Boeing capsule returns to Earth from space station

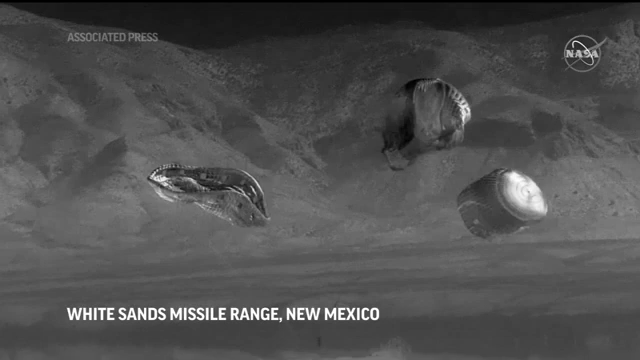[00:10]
What an incredible day it was today. You know, we had the landing of Starliner today. It was a picture-perfect landing at the White Sand Space Harbor.